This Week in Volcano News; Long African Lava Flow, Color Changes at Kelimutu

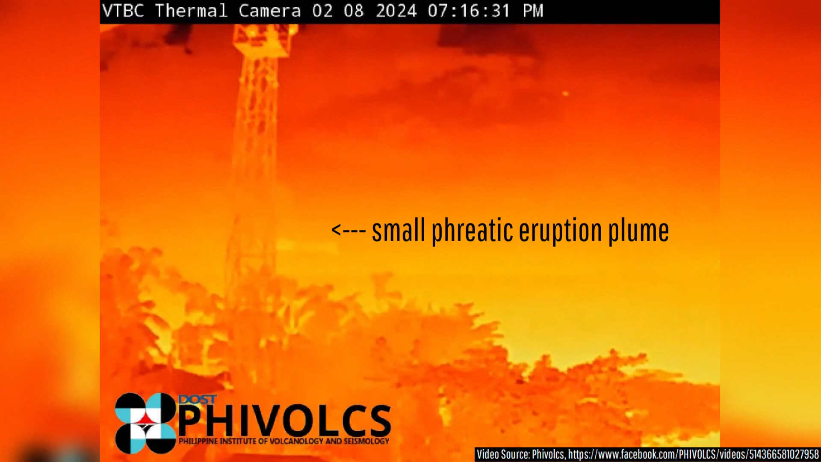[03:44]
and then 3 1 minute long eruptions one hour after sunset on August 2nd.